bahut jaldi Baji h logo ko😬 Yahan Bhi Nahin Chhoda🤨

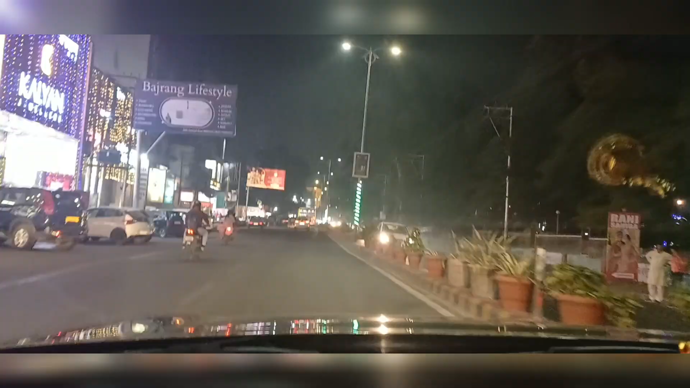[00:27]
ये देखो ट्रैफिक कितना, अभी यहाँ पे ट्रैफिक नहीं दिख रहा है बट ट्रैफिक बहुत हो रहा है।
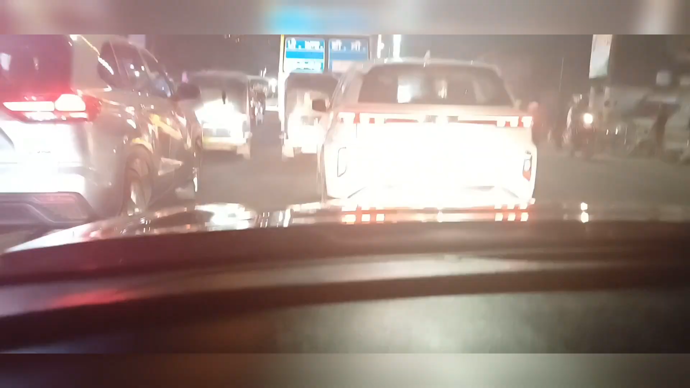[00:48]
ये देखो ट्रैफिक किसे खास देना बैठे लग गया वेला।
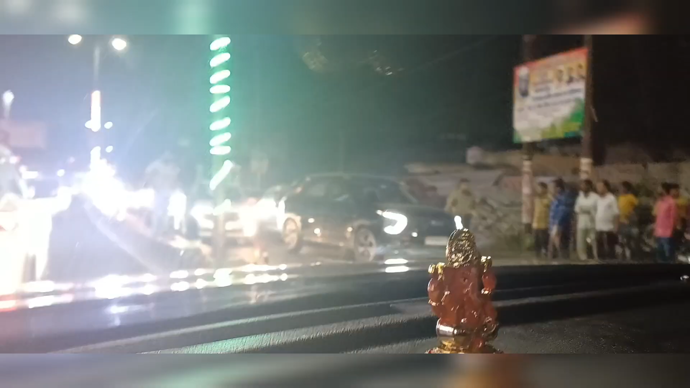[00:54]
गाड़ी ठोक दी भैया, किसी ने गाड़ी ठोक दी, एक्सीडेंट हो गया यहाँ पे।
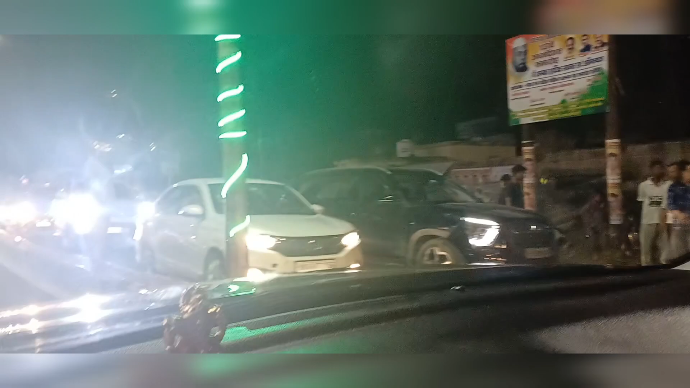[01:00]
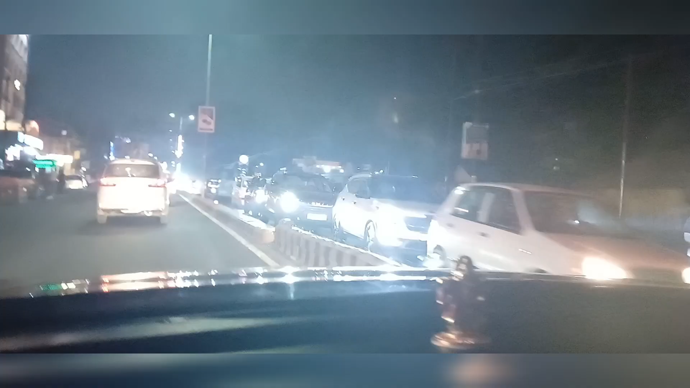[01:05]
इतना ट्रैफिक है ना, लोग ट्रैफिक देखो, एक्सीडेंट हो गया था वहाँ पे तो ट्रैफिक कर रहे हैं।
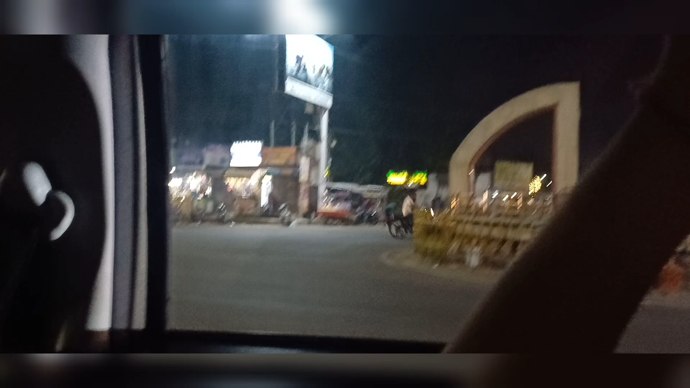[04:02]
रस कम हो गया क्योंकि अब बहुत से लोग अपने घर जा चुके हैं, इसलिए भीड़ कम दिख रही है।